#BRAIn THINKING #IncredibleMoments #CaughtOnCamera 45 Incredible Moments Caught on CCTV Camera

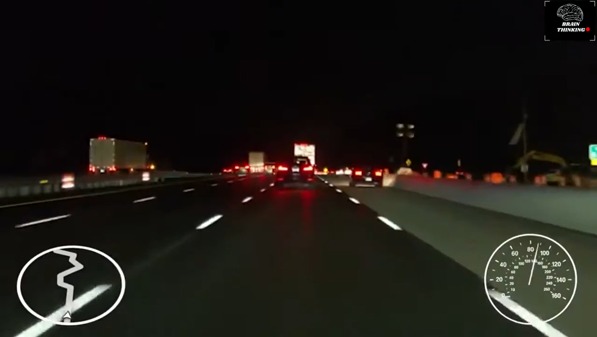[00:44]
اب اس گاڑی والے ڈیلیوری کو دیکھیں کہ اس کو جانے کی اتنی زیادہ جلدی ہے بس جلدی جلدی میں ابھی اس کار والے کے ایکسیڈن ہونے والا تھا